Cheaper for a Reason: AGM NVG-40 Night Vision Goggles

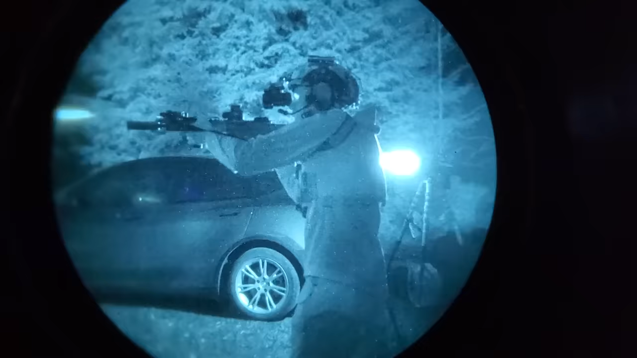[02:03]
or any binocular housing that uses PVS-14 style eyepieces.
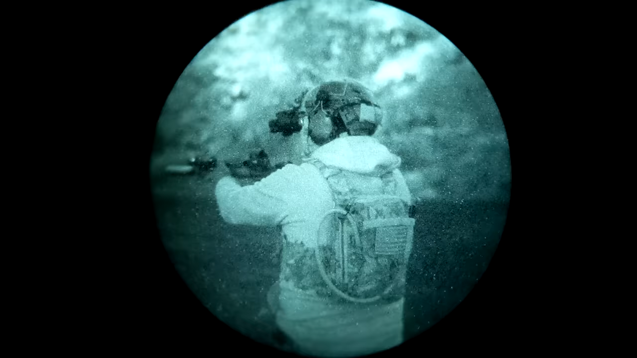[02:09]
It can be more annoying to get these set up properly or to use them with eye protection or glasses that requires you to have a little bit more standoff between them and your face. I've had no issues getting these set up properly.
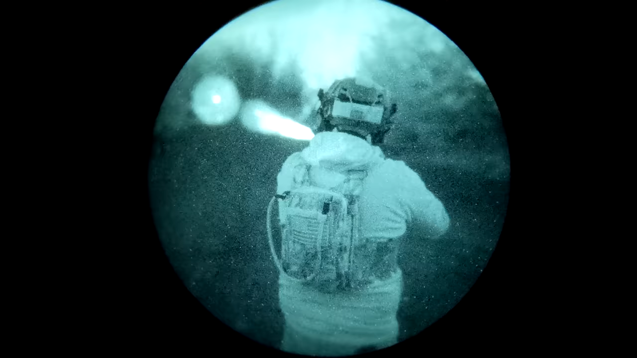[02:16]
However, it could greatly depend on the shape of your head, the type of helmet you're using, and the type of mount you're using.
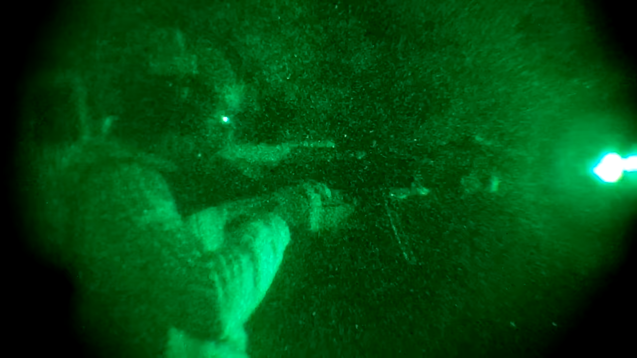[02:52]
The other big problem with the glass on the NVG40 is the same problem that I had with the Wolf 14.
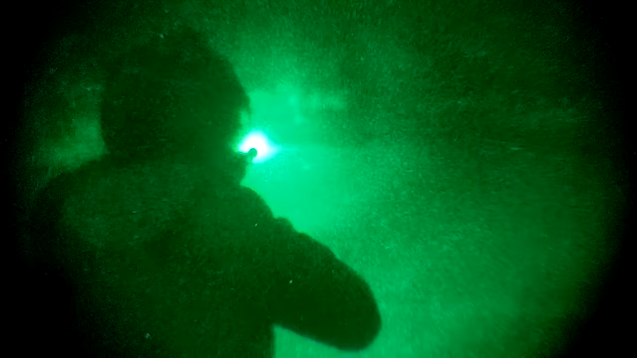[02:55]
Something about the lenses AGM uses in their devices causes a really strange
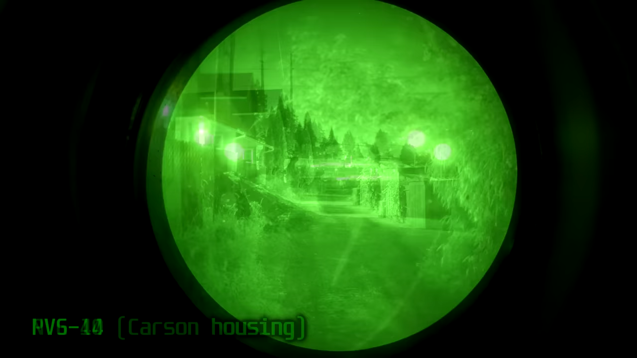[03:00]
lens flare or hooping effect when you look at any light source. This is not caused by the intensifier tube.
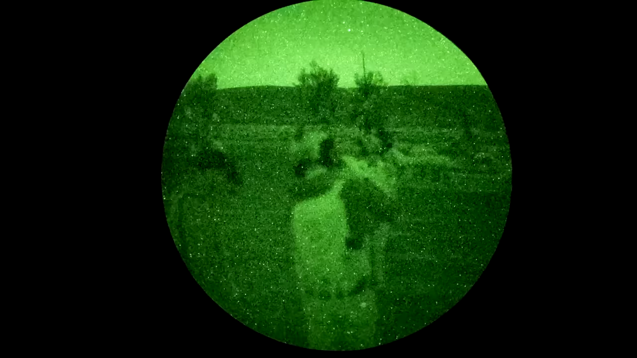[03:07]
It is a property of the lenses themselves.
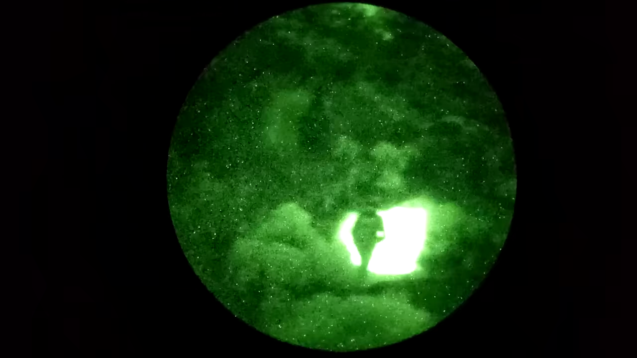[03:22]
It's a wider 51 degree field of view compared to the typical 40 degrees that you get with almost any other night vision device.
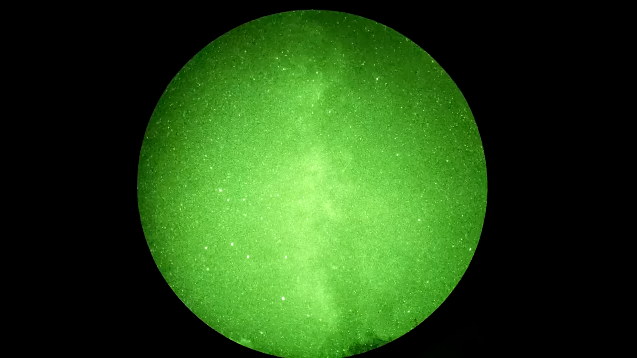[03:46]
You don't get to hand select and you get very little information about the minimum specifications of the tubes you're getting.
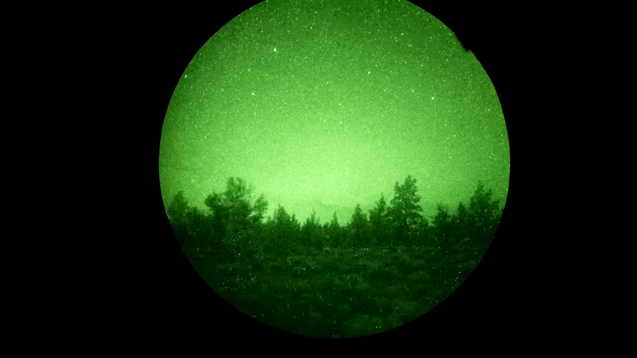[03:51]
The intensifier tubes in my device are not typical of the ones that you would get if you bought a device directly from AGM. This one has a pair of very old surplus Omni 4 tubes made by I think ITT.
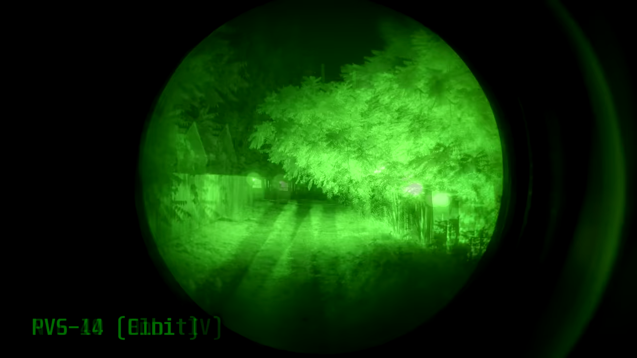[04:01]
The Omni 4 standard is just over 20 years old so these could be from the late 90s or the early 2000s. Despite being that old the performance is actually pretty good. Omni 4 was the last great leap forward in generation 3
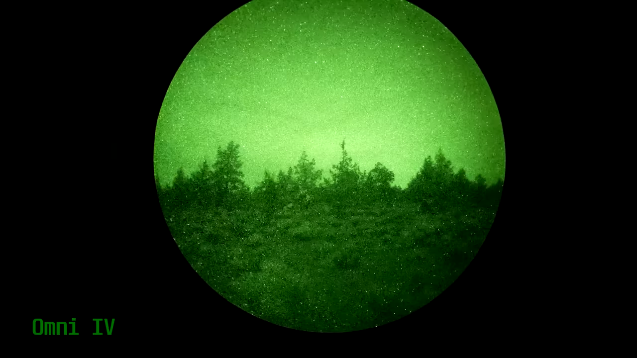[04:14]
night vision technology before at least unfilmed came out. Because they're incredibly old surplus reject tubes they've got some quirks. The right side tube has an awful halo value and the left side tube has a terrible auto gating line.
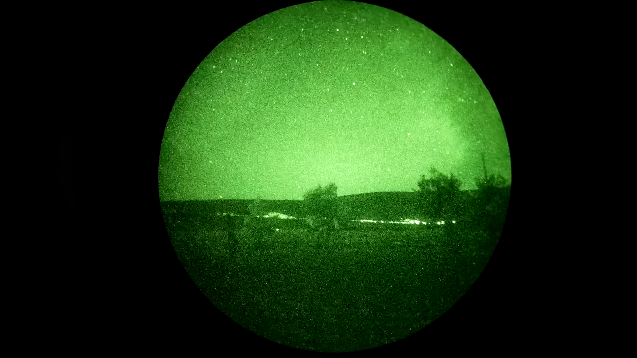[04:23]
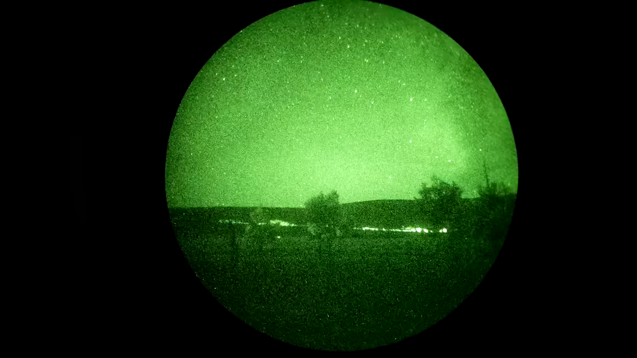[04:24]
The tubes are both clean enough and they perform well otherwise but it's obvious that these problems were significant enough that these tubes got benched for 20 years before somebody saw fit to salvage them into a new housing.
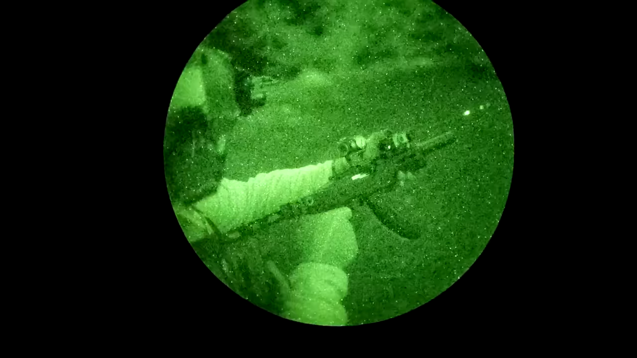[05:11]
The small eyepieces are annoying and you have to
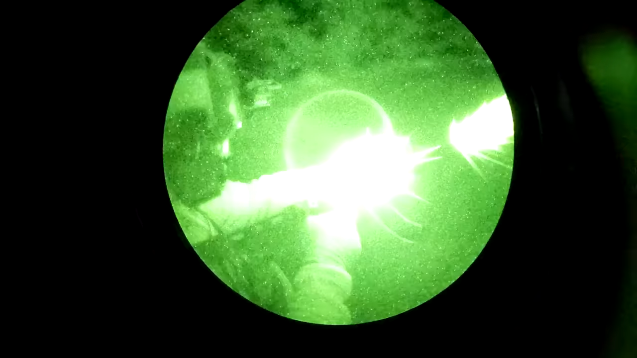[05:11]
remember that binocular night vision doesn't
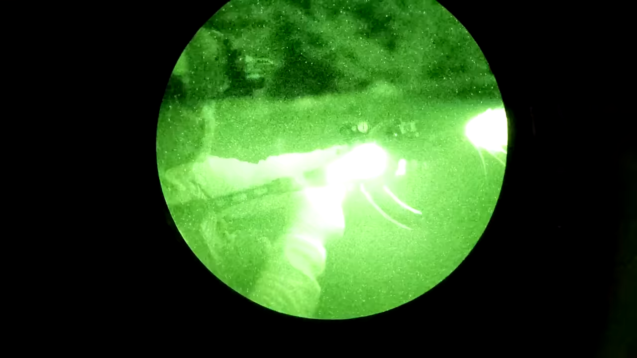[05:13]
give you an appreciable difference in field of view versus a monocular.